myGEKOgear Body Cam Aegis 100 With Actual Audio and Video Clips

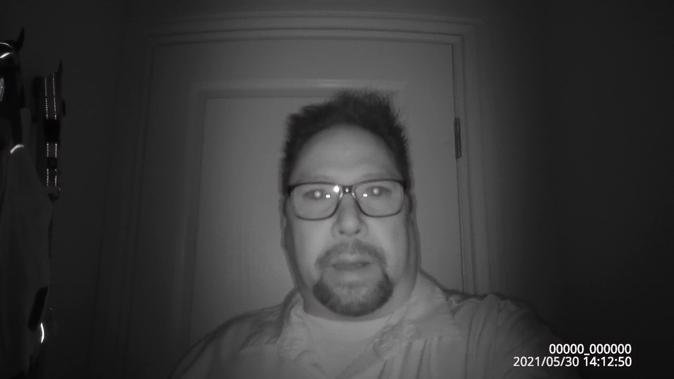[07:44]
And you should be able to see me pretty good now. This is the closet that I'm in.
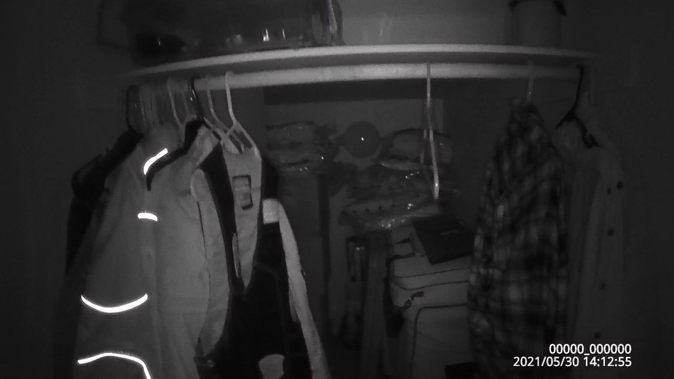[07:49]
And that wall back there is probably about 12 feet or so away from where I am right now. Now, if I press and hold the same button I used to turn on the night vision, that should turn on a light, like a flashlight. Let's see here. Yep, there it is. Let me turn off the night vision. Yeah, there we go. So that is the flashlight.
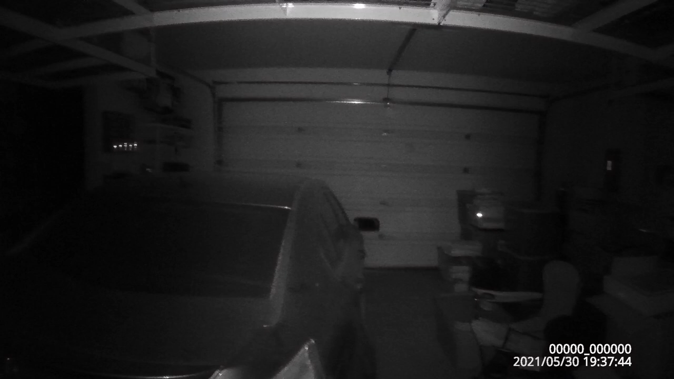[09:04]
And yeah, it reaches all the way to the garage door back there, so that's pretty good. Oh, motion detection got me. So let's see if I turn that off again. There we go. So, yeah, pretty good. So let's see, let's turn off the night vision and let's turn on the flashlight. Okay, so now, oh God, here we go again. I can't even turn side to side.